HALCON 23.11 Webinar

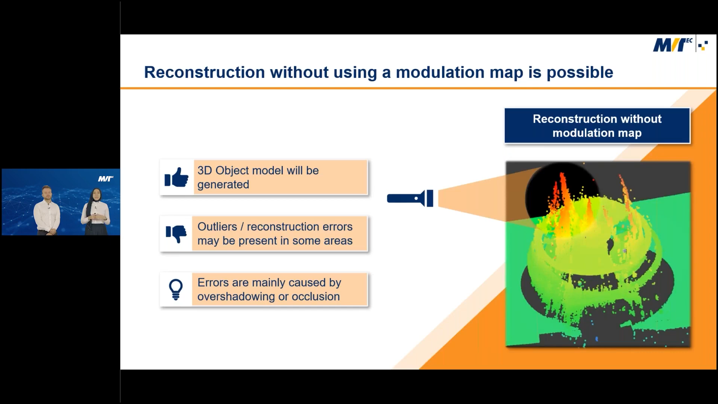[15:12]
that we risk to have outliers and reconstruction errors in area that weren't very good illuminated, as we can see here on the slide. So this error or these outliers, we can avoid them with using the modulation, which is basically a quality score.